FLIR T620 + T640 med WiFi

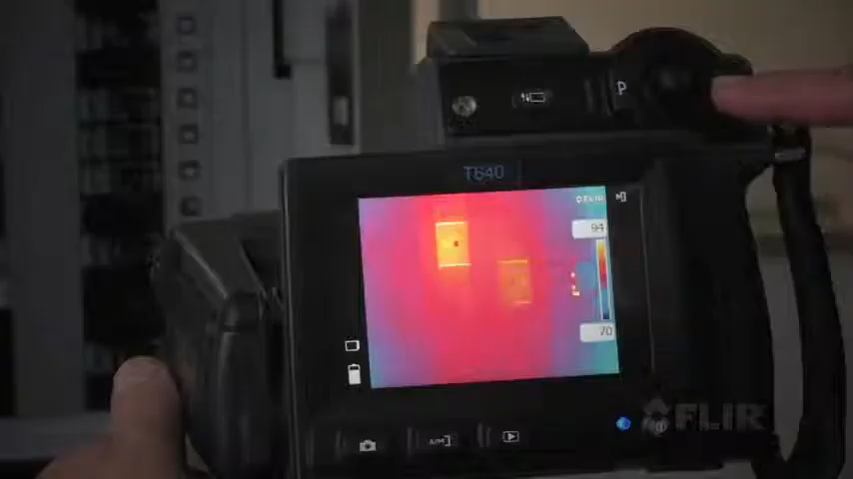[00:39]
Get the best thermal detector in its class for outstanding image detail and the most accurate temperature measurements.
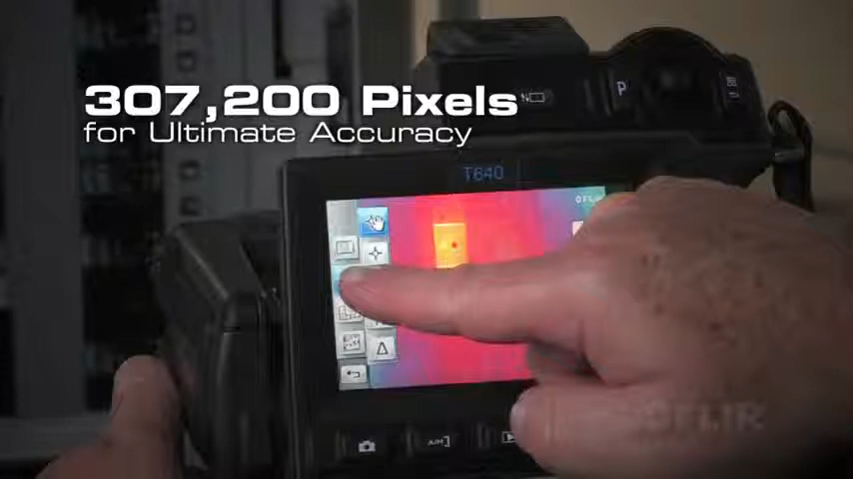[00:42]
A big bright touch screen puts the tools you need right at your fingertips so you
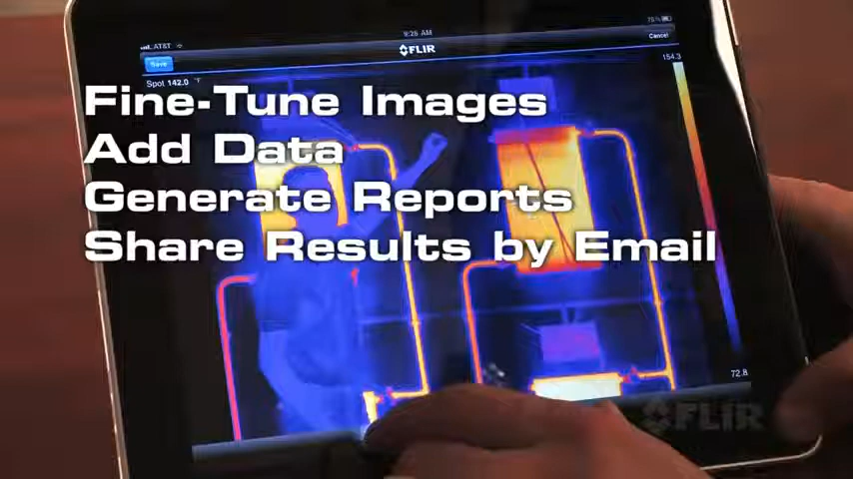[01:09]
Both models come with a large LCD for comfortable viewing.